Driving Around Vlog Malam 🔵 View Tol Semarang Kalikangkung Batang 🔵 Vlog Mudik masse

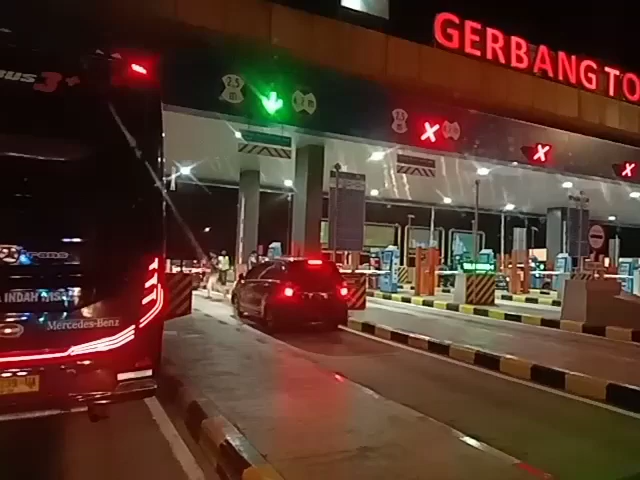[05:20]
suasana di kesempatan malam hari ini ya, di akhir Ramadan, arus patuan arus mudik.